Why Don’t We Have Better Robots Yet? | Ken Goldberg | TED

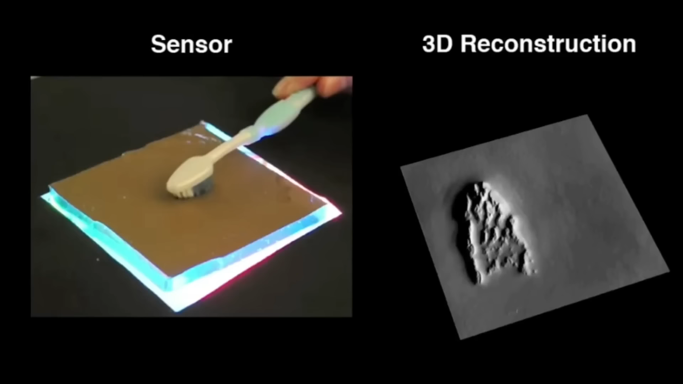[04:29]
And these are very interesting. They use cameras to actually image the surfaces as a robot would make contact.